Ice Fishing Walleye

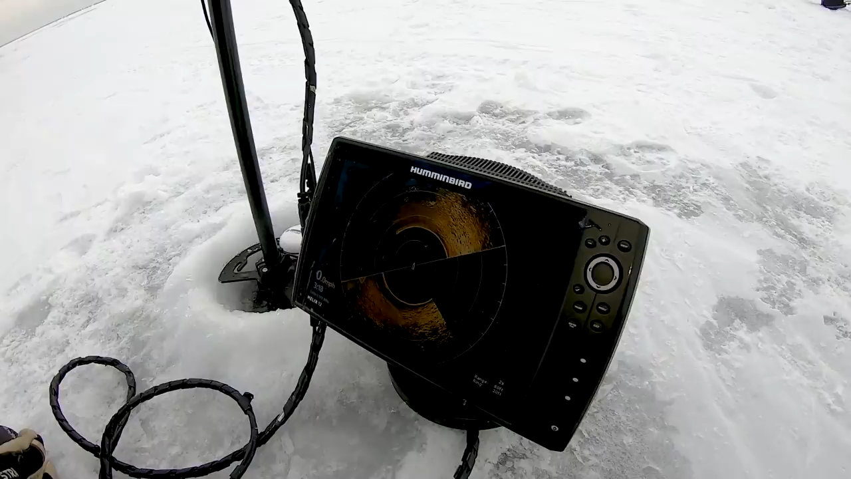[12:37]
I'm going to let it get a couple of rotations on it. And what I'm going to do is show you how I got to this screen.
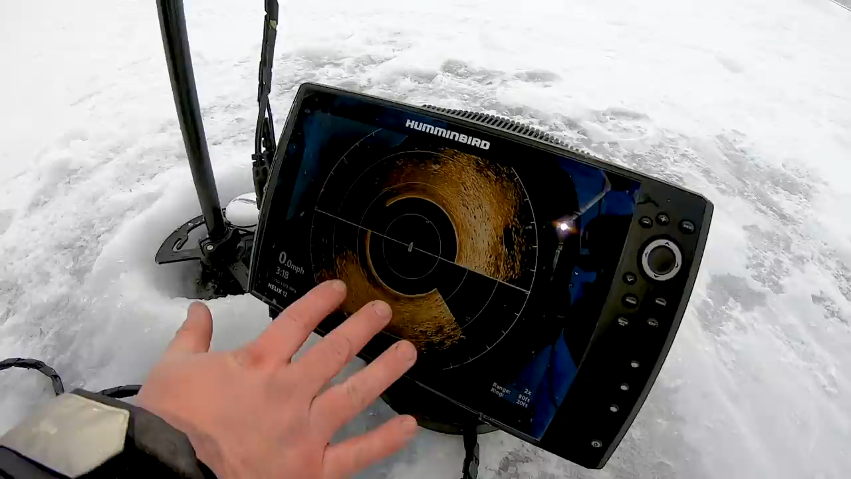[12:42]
Okay. And this is pretty easy. I go in here. My sensitivity is at about 19.
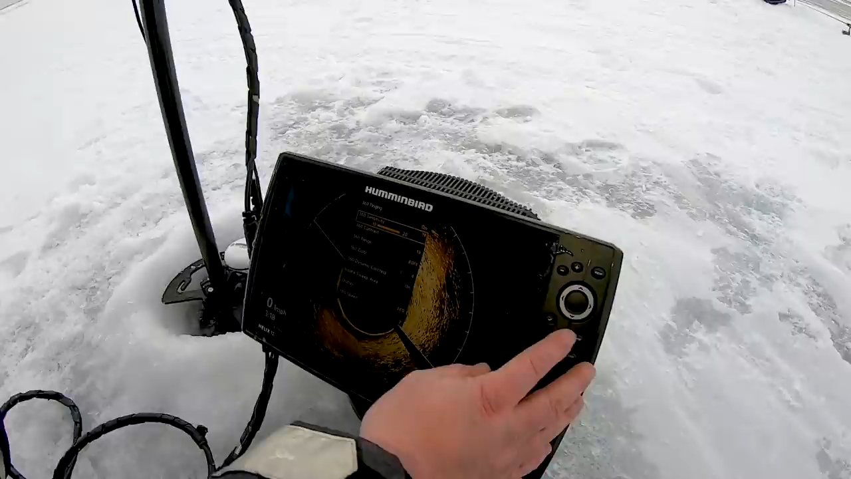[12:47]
My contrast is at about 13. My range is 80.
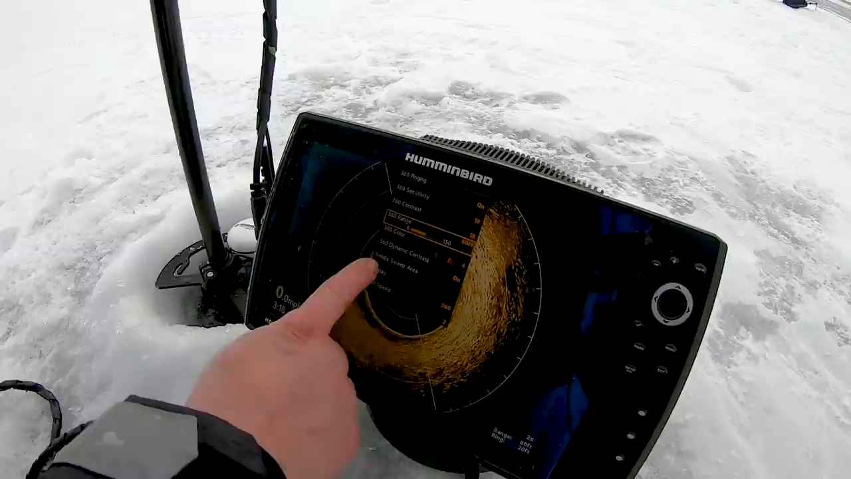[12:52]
My color palette, I'm on four. Okay.
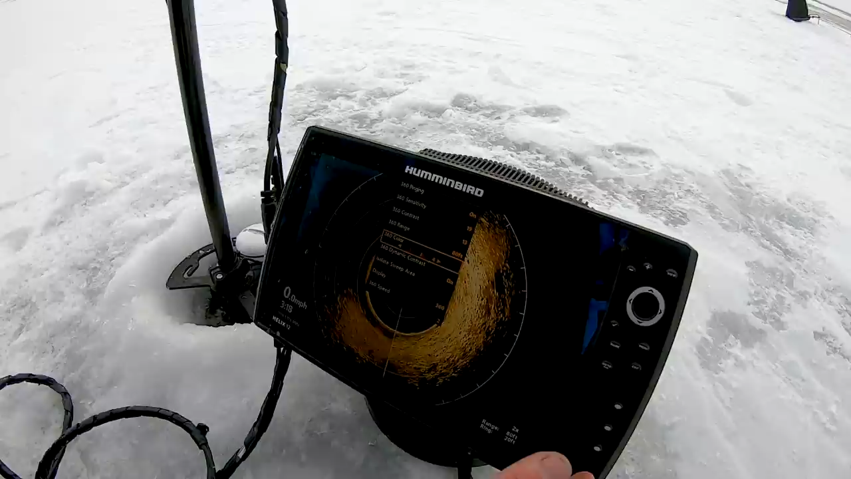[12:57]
Now I use from basically two to four. So I'm going to show you a color palette three. You see how that got hotter? That rock really pops out. Like that transitions more, more defined.
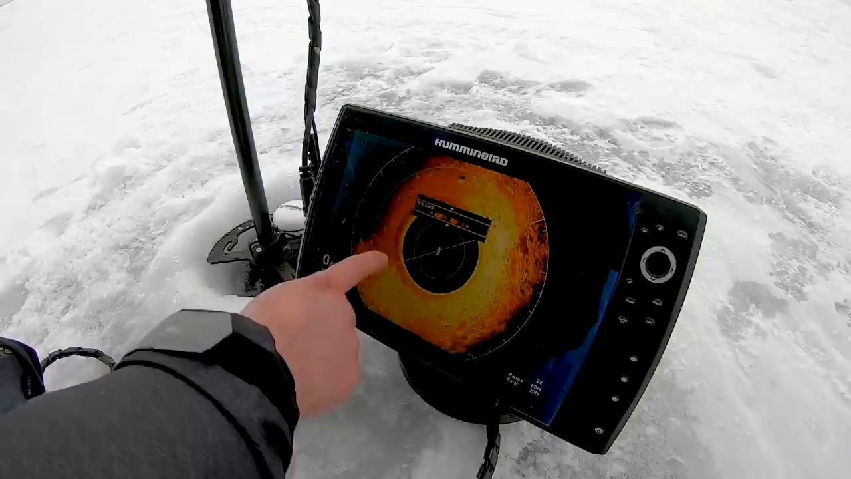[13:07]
I use color palette three more when I'm on the mud. You know, this is more hard.
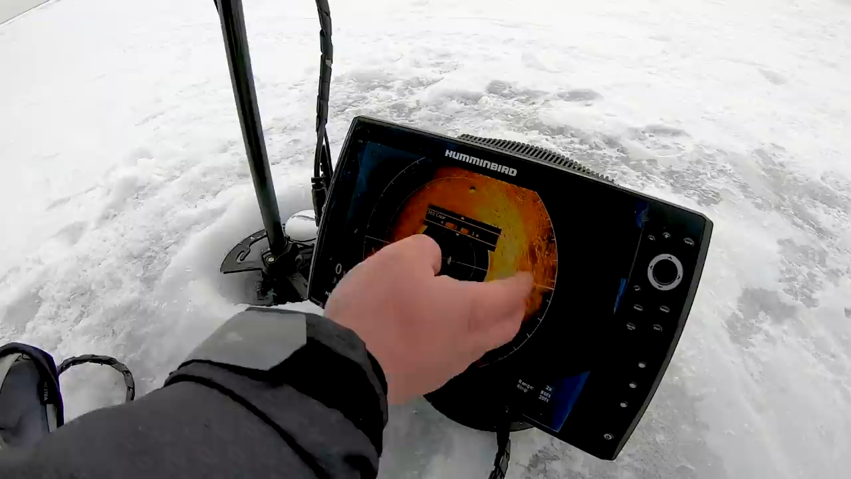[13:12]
So then I go to two and you see how I got some shadowing.
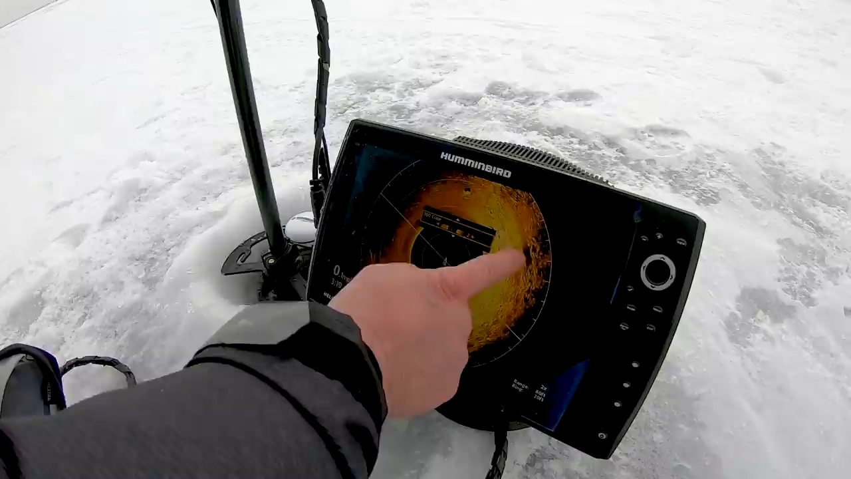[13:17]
Like that'll show you like there's a little depression there. You know, just different color palettes make different things pop out.
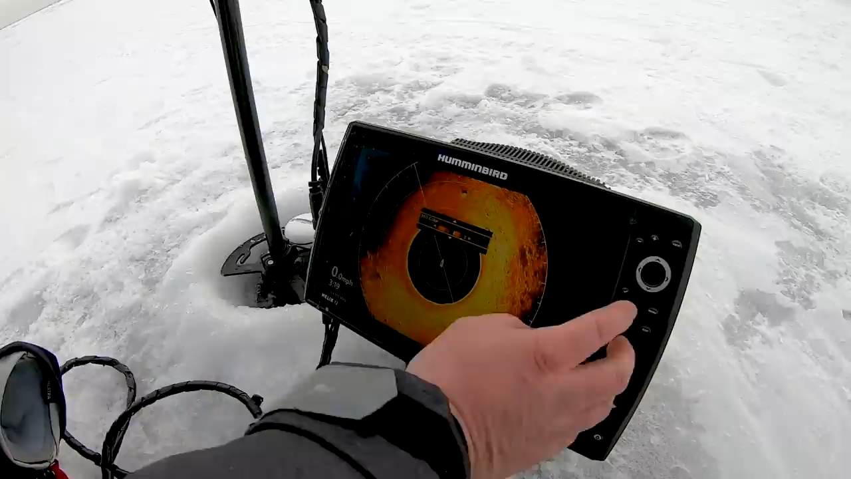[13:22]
So I'm basically from two, two to four on my color palettes in the winter.
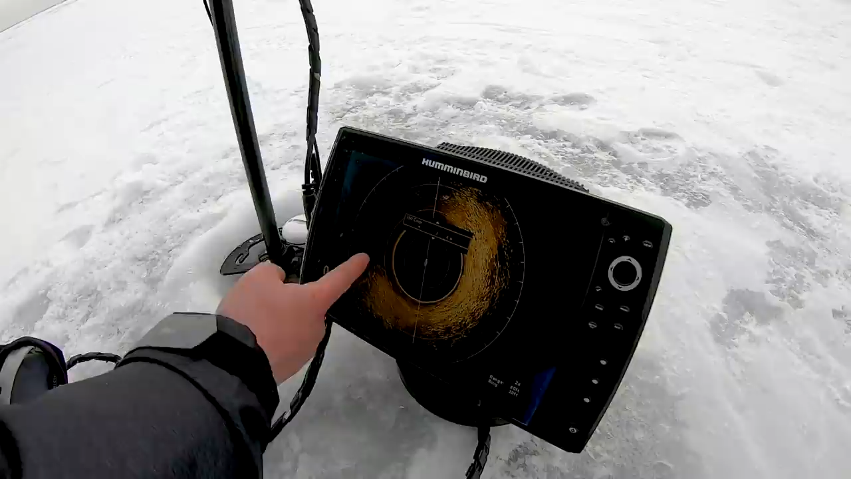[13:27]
Like there's four gives me a lot of definition. You see a lot more fish in my opinion on color palette four.
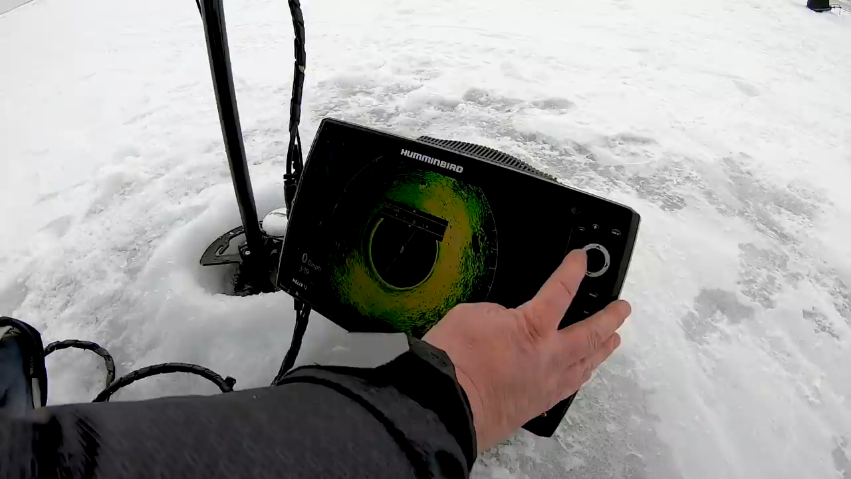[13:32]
Then you go to five. And then if I go to display 360 speed,
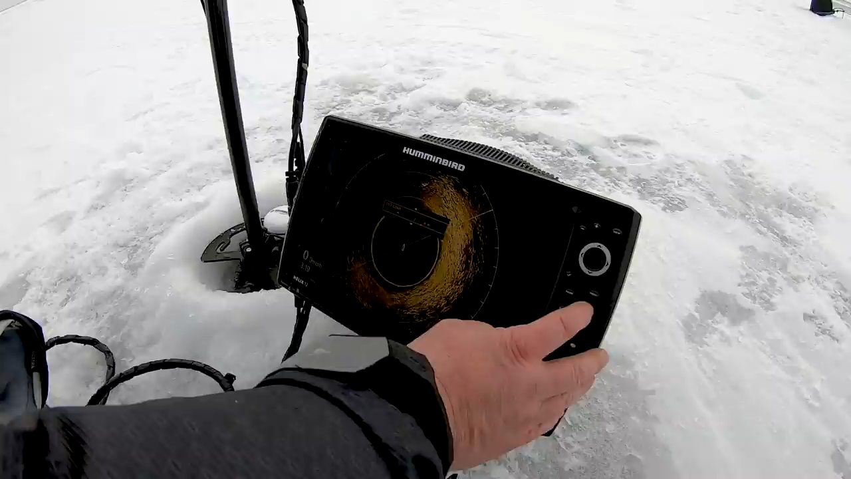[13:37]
I run speed two.
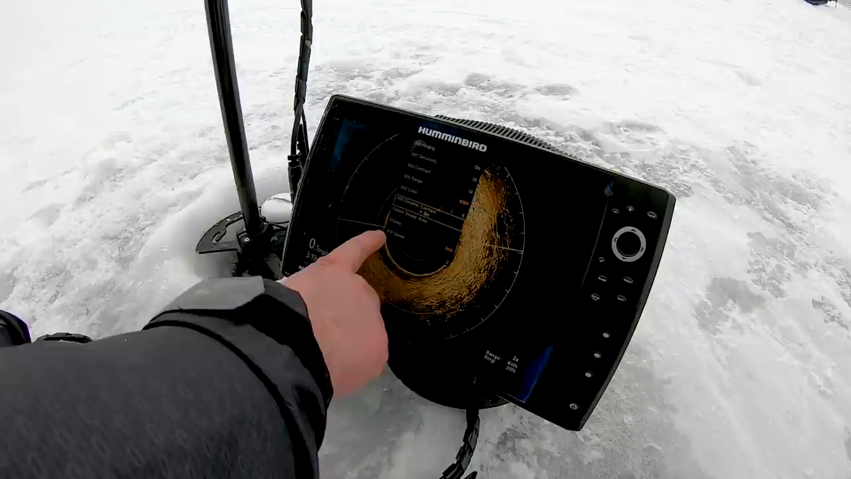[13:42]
And the reason I run speed two is I find that I get a really crisp image. The slower it turns, which you're talking slow.